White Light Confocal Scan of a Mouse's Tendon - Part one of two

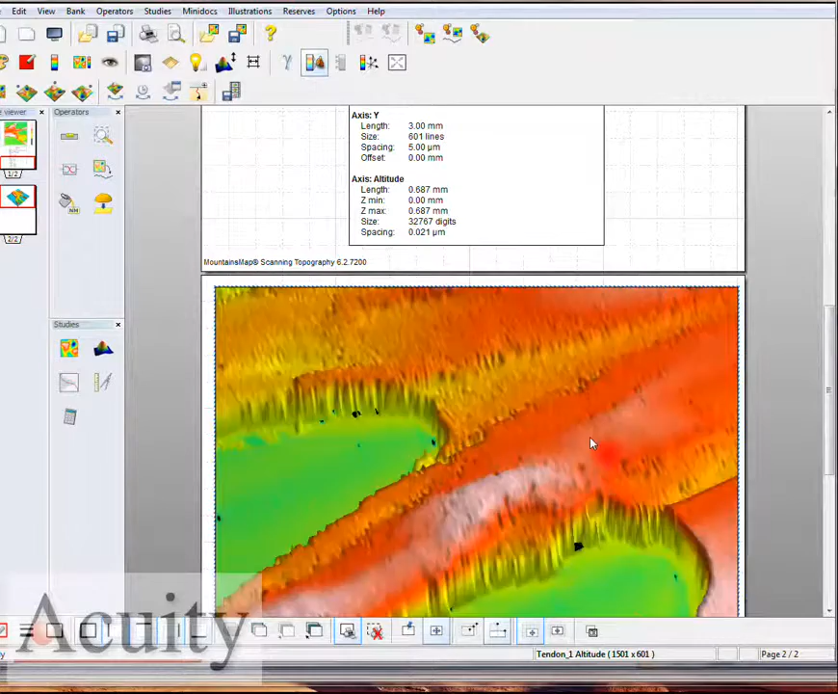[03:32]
using our white light confocal CL3 probe so no doubt that we're getting good measurements
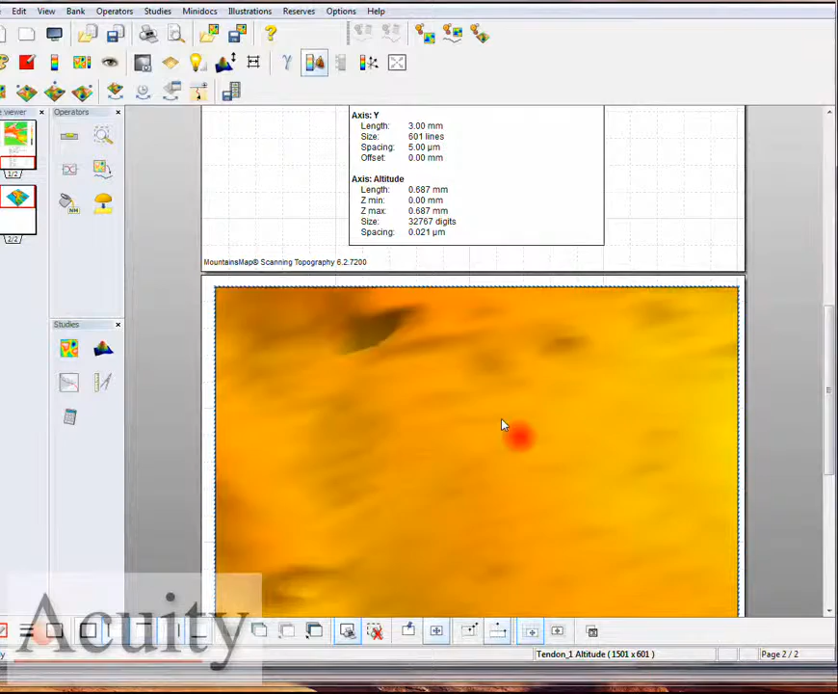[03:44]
and you can kind of get a feel for the actual resolution that we are seeing on this target surface
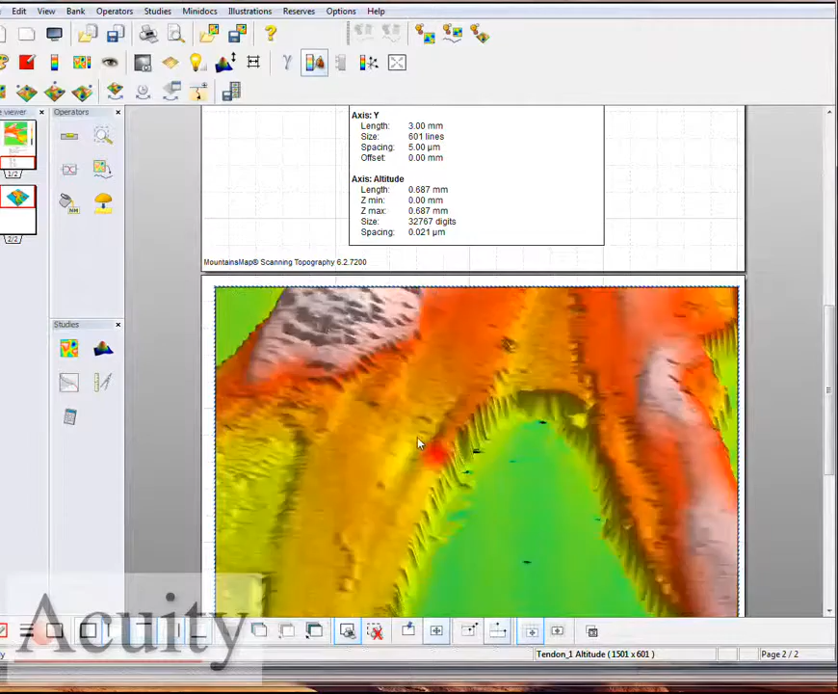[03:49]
so no doubt that we can make that measurement we just probably have to we would just you know normally in a production environment we would go a lot faster so
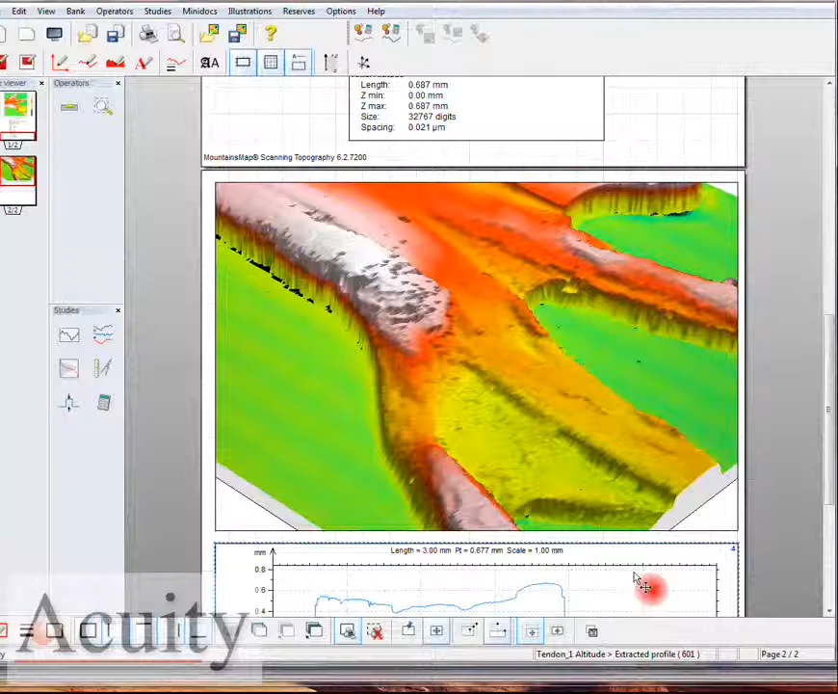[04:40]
and you can see very good data there are no spurious points looks very clean and of course we can come up in here to give you a better idea and we can zoom that up over some of these features